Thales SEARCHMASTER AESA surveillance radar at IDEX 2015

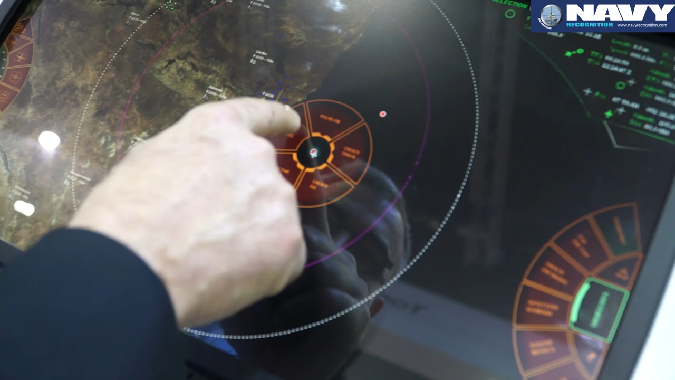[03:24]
So you have here one console version,
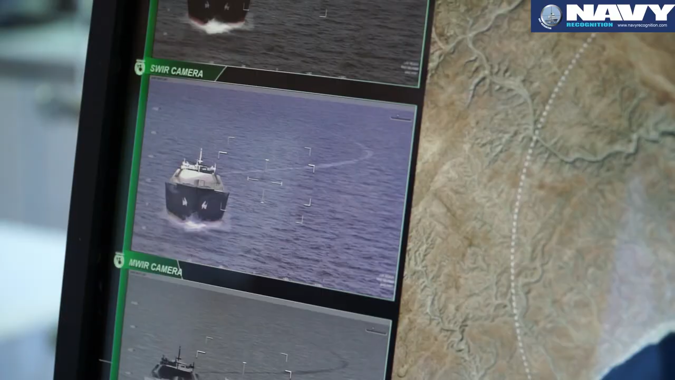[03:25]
so mainly for maritime surveillance,
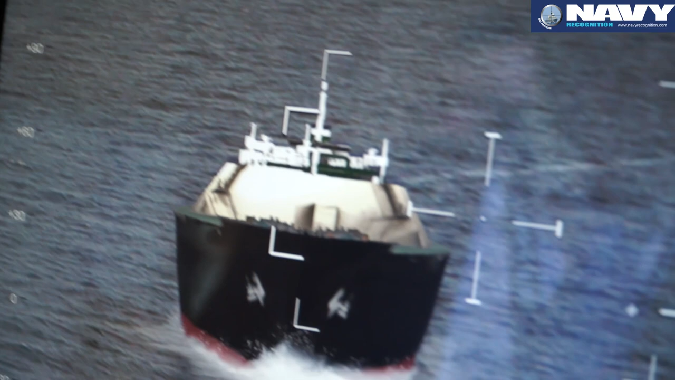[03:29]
and we are currently developing the touch version of multi-console AMASCOS.
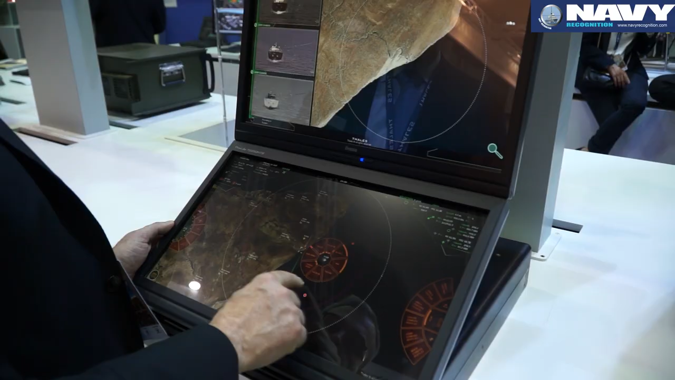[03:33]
It means that in the next few weeks we will have a maritime patrol version of AMASCOS that will be fully touch HMI. So what we have done recently also is that we start with a maritime surveillance version.
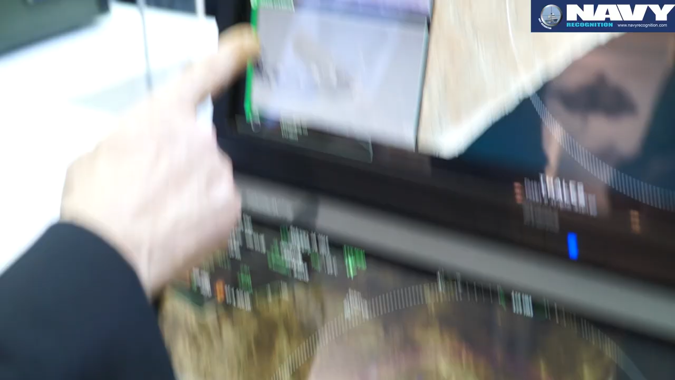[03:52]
We developed six months ago a ground version,
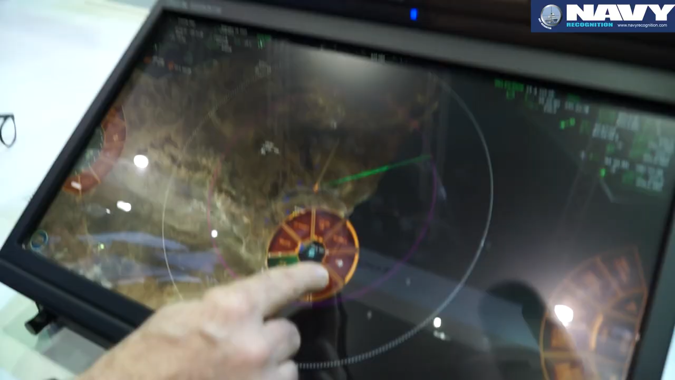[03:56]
and now you have in front of you a multi-mission version,
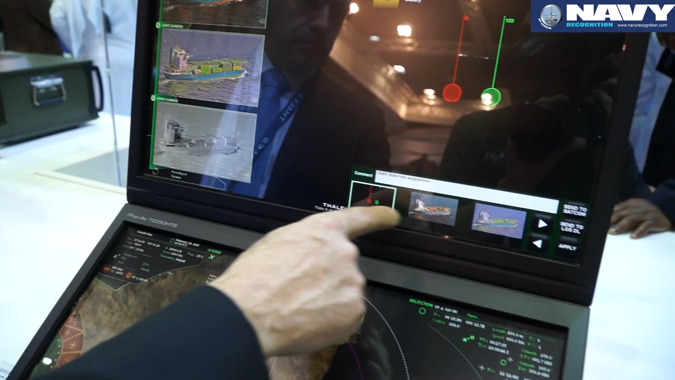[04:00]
and it will be the version that we will propose to any customer, because now our radars and our mission system are multi-mission, multi-run.